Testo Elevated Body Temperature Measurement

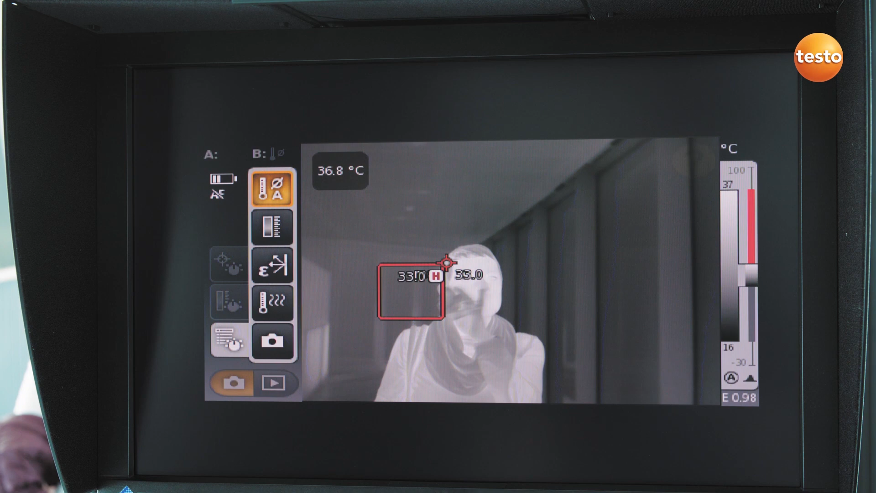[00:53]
On screen: spot 36.8°C
Any surgical masks must also be removed, otherwise the thermal imager will not recognize the face